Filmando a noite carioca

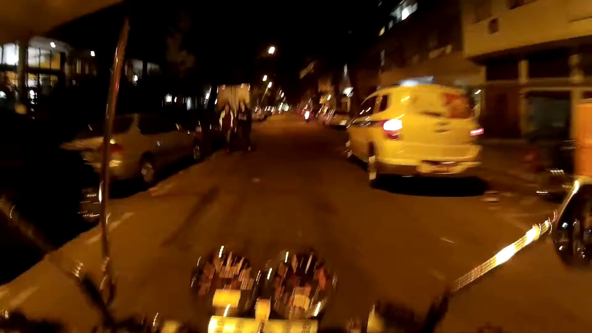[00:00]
Boa noite, galera! Mais um videozinho aí, cidade do Rio de Janeiro, sexta-feira à noite.
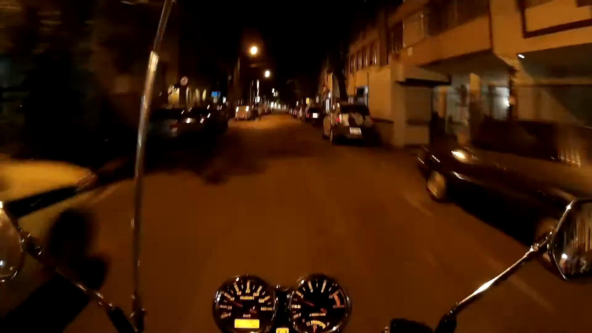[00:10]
Bastante gente aí pela rua. E nós aqui fazendo mais um videozinho pra galera e acompanhando aqui como anda a nossa cidade do Rio de Janeiro.
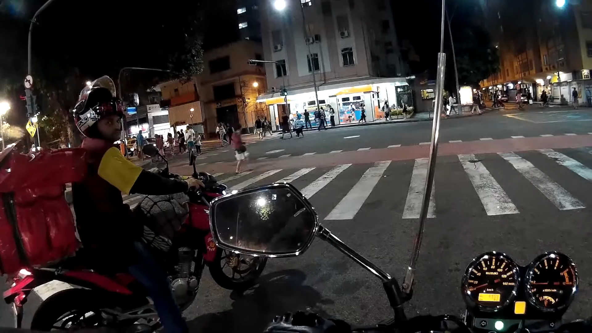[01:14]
Os moleque ali parado no meio do caminho ali. Bom, coisa boa não vai sair. Estão ali como quem não quer nada. Mas vamos que vamos.
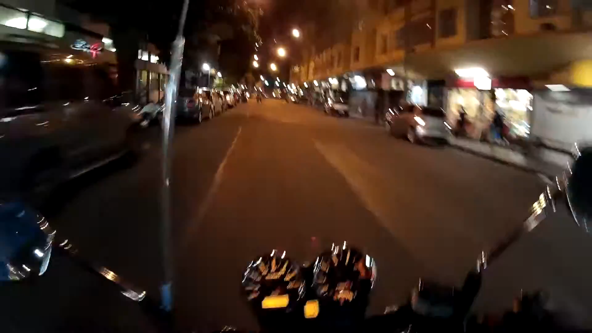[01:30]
Um abraço pra galera do canal. Galera que assiste os vídeos, que comenta, galera que perguntou, muita gente perguntando aí. Forte abraço pra todos vocês aí que perguntaram sobre os vídeos, se não ia sair mais, como é que andava e tudo mais.
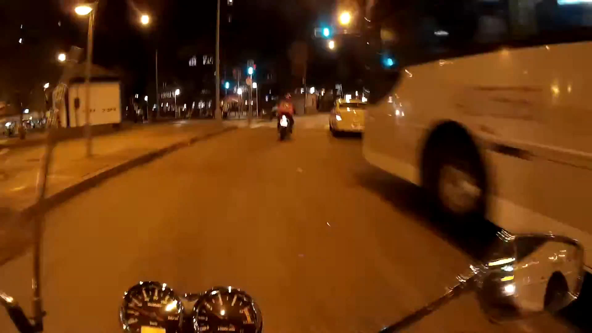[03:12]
Vamos ver se eu entro aqui. Trânsito tumultuado, avessa. Mandar também um abraço pra pequena